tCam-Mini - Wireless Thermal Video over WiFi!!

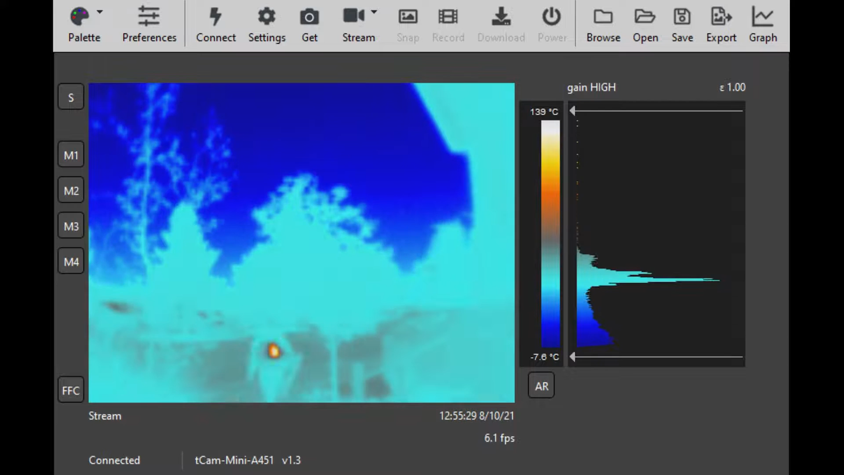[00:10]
On screen: scale top 139°C, scale bottom -7.6°C
Because it's wireless, the T-Cam makes a great security camera. Here you can see a man with a suspiciously hot backpack. It's a leaf blower.
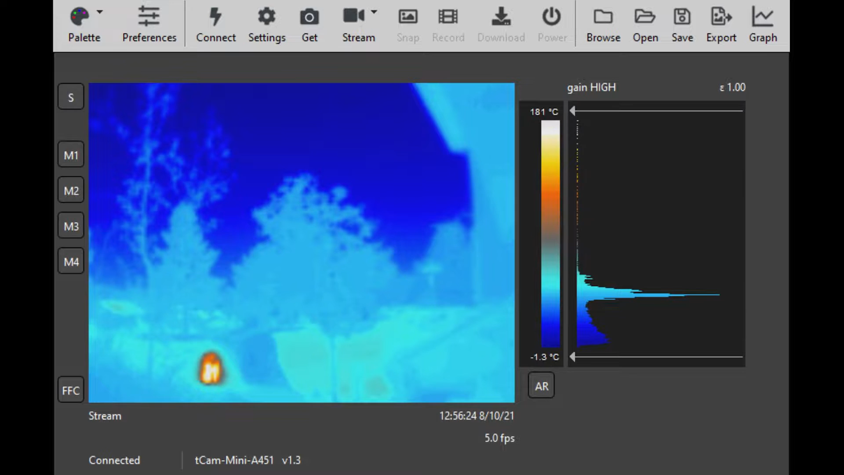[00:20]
On screen: scale top 181°C, scale bottom -1.3°C
This is a Lepton 3.5 camera board designed for wireless radiometric thermal imaging.
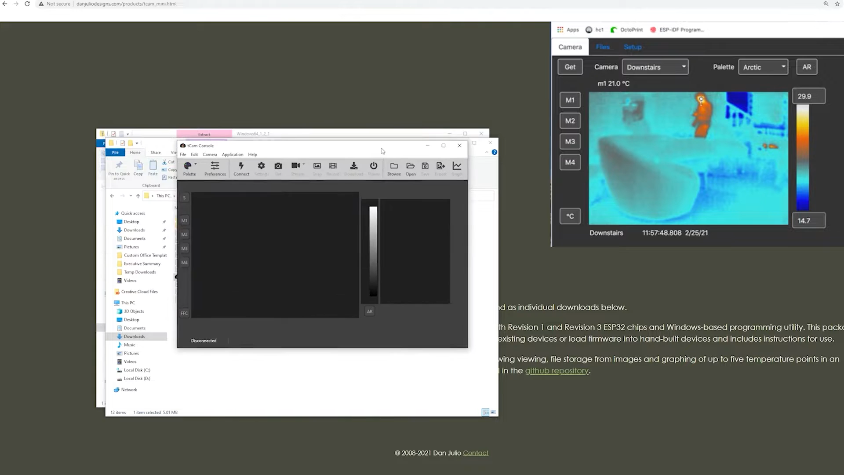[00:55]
Here's how to connect to your T-Cam to start streaming videos and taking pictures.
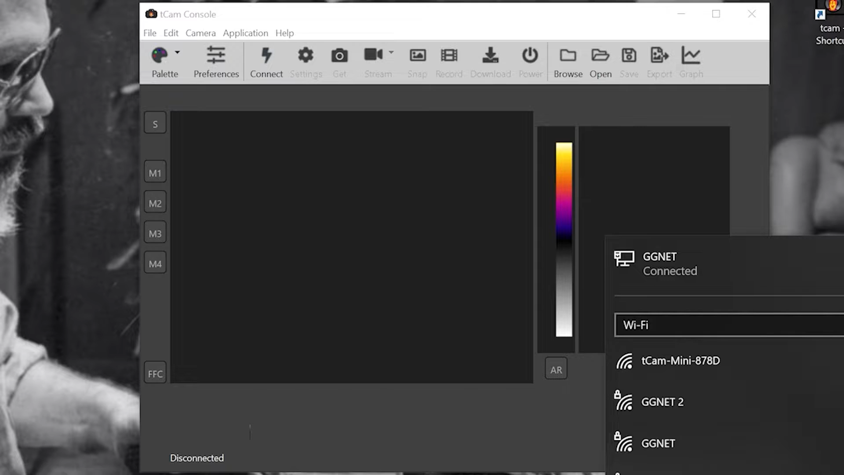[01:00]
When powered on, the T-Cam will broadcast a Wi-Fi access point. Simply connect to this access point from your computer. Once connected, click the connect button on the T-Cam app.
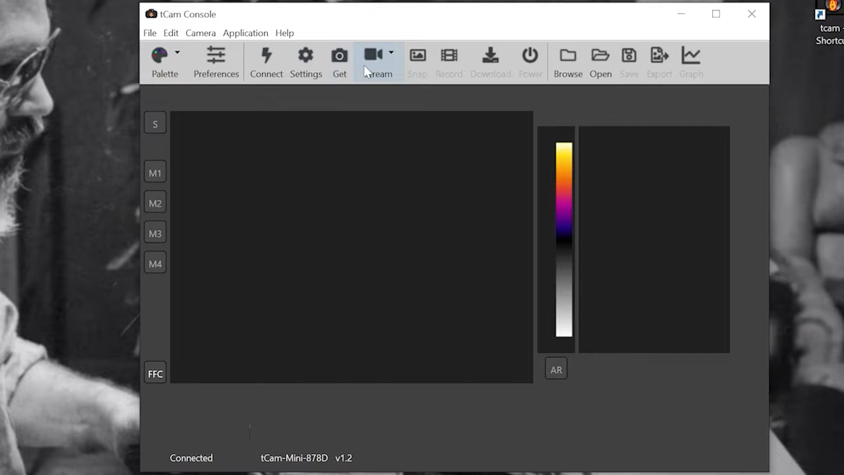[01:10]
To begin streaming video, click the stream button and select stream.
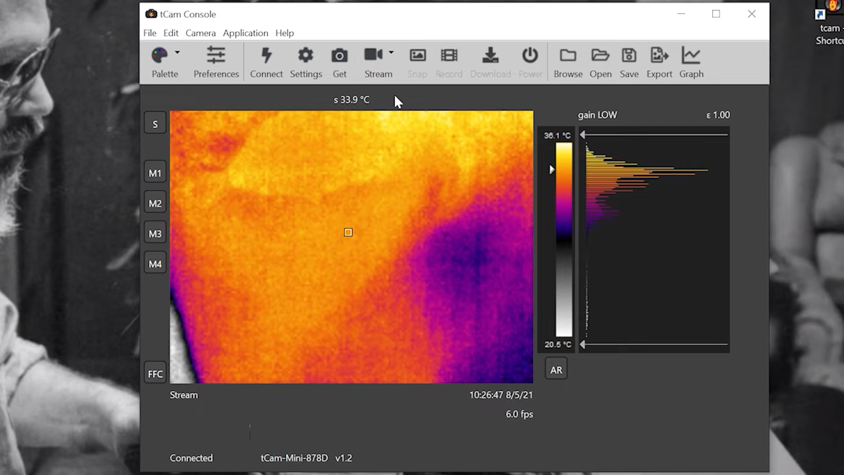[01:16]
On screen: spot 33.9°C, scale top 36.1°C, scale bottom 20.5°C
There's a variety of different color palettes to choose from.
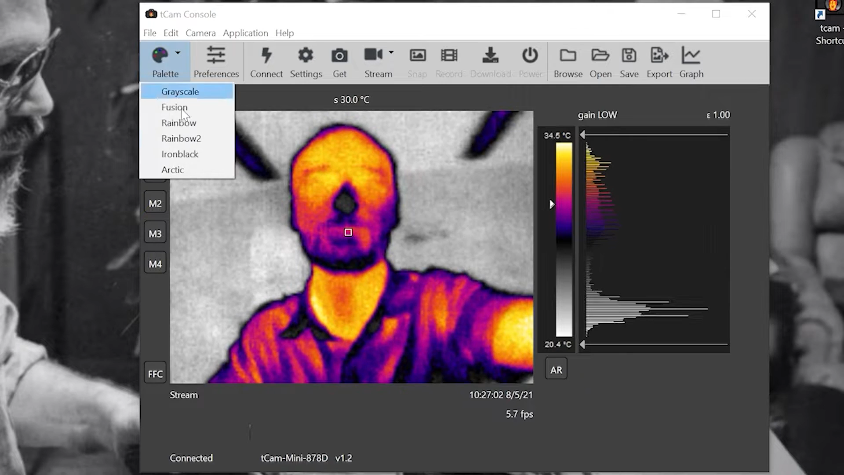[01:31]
On screen: spot 30.0°C, scale bottom 20.4°C
You can also capture a single frame by clicking get. You can measure the temperatures of various spots in the image.
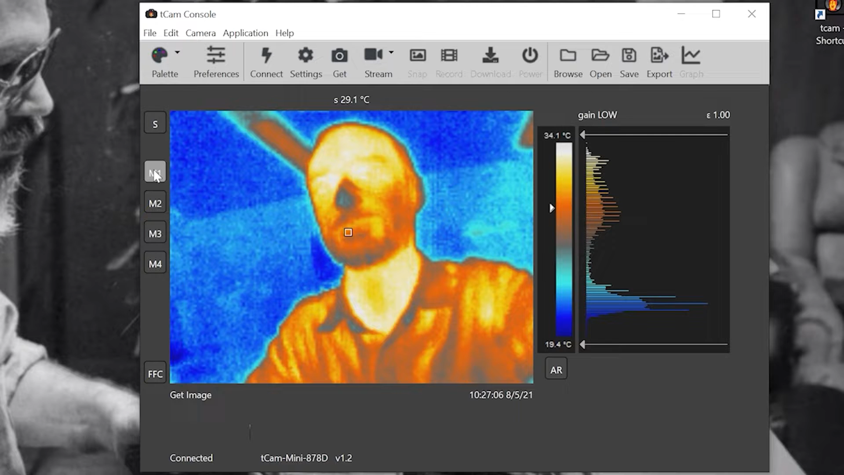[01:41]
On screen: scale top 34.1°C, scale bottom 19.4°C
To clear these spots, just double click.
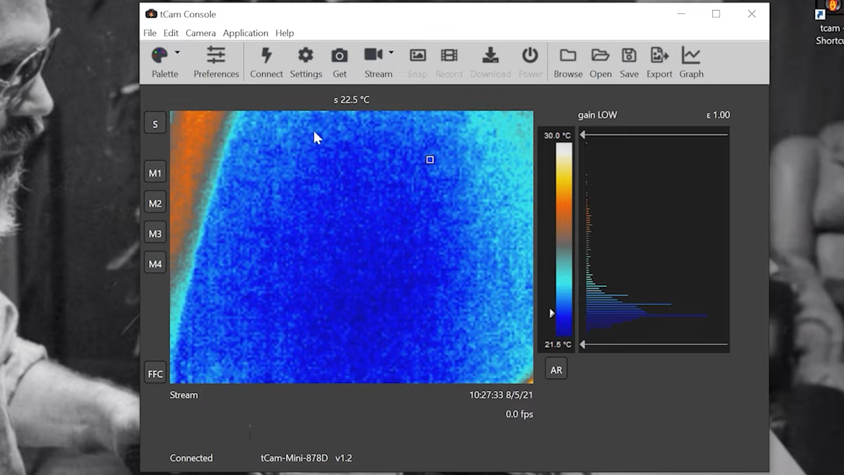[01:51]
On screen: spot 22.5°C, scale top 30.0°C, scale bottom 21.5°C
The square can only be moved before capturing an image or while streaming. You can save the frame as a T-Cam data file or export as an image.
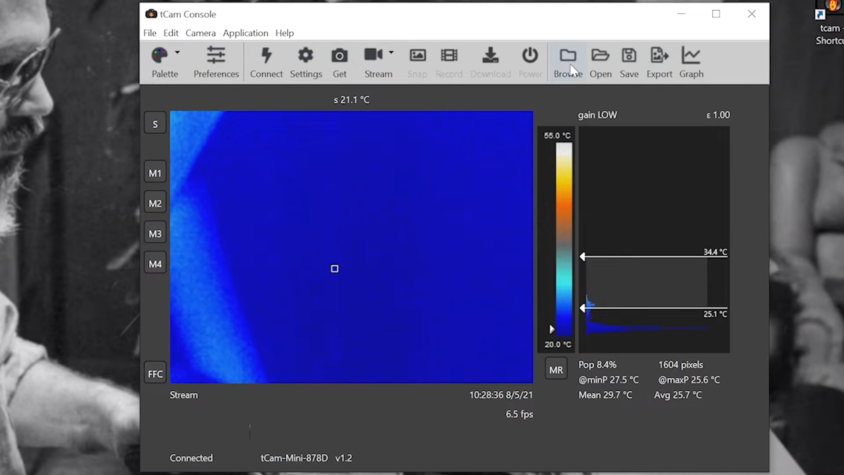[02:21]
On screen: scale bottom 20.0°C
The T-Cam data file can be reopened in the app for future analysis. You can adjust the settings for the app with preferences and the settings for the camera with the settings button.
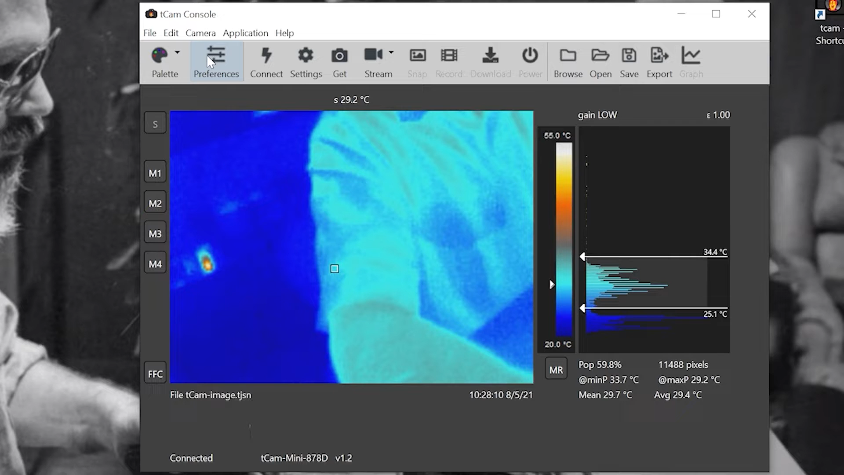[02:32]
On screen: spot 29.2°C, scale top 55.0°C, scale bottom 20.0°C
Here you can adjust the emissivity settings to match the material you want to measure the temperature of to get more accurate temperatures.
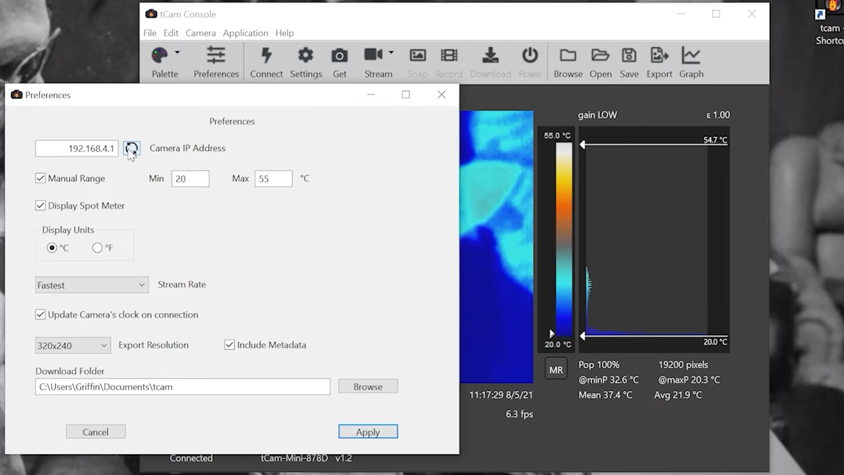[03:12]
On screen: scale bottom 20.0°C
To connect to your home Wi-Fi network, make sure your computer is connected to your home Wi-Fi and hit the refresh button. This will give you the IP of your computer. Now change the final octet.